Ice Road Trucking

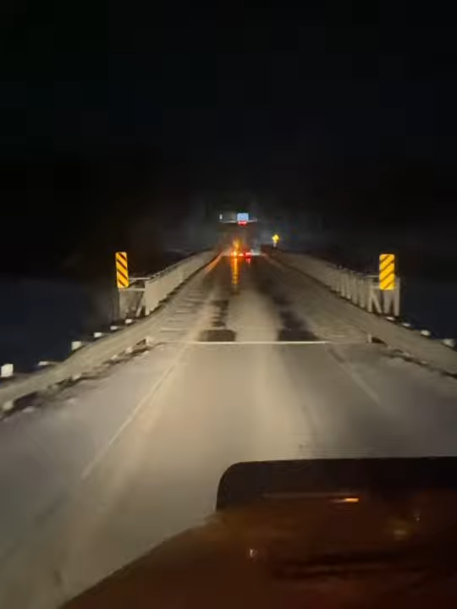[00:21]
Come on, half a mile down the road. We're moving here. That's fine. No, just a little bit of a downhill there. It's pretty, that's pretty flat.
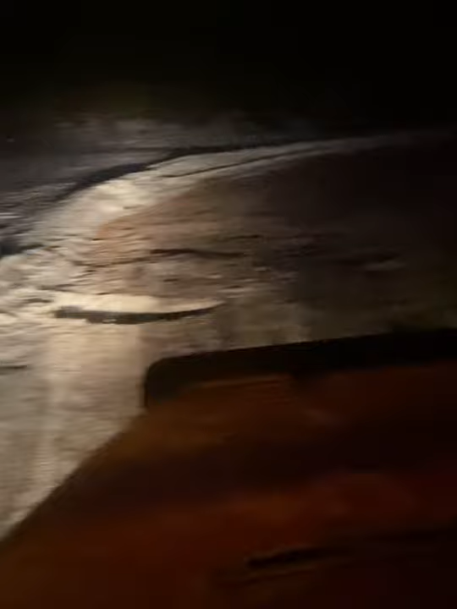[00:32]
Just wanted to show you this part here. See, there's a massive pothole there. And I got a 70-foot trailer. And if I put it over that, man, I'll flip something over like that.
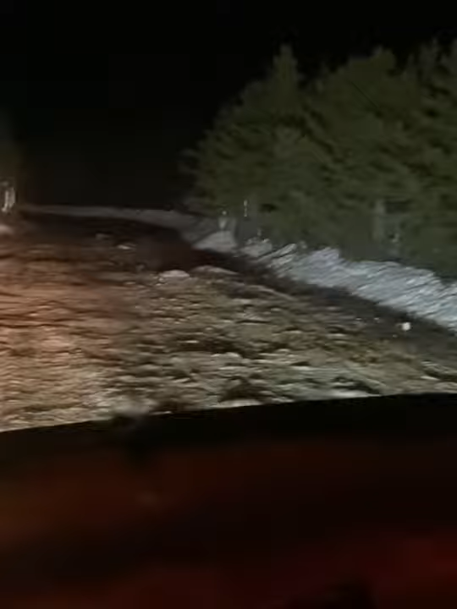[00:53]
Coming up to one of the ice bridges that they had to fix with the excavator because it was running over. And
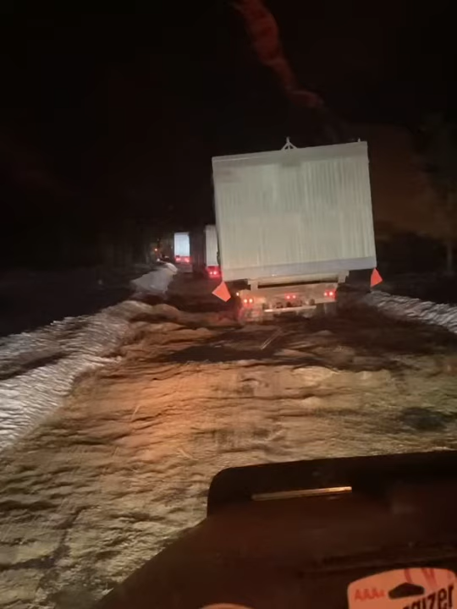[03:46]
I am going crazy. These guys are getting stuck on every single hill.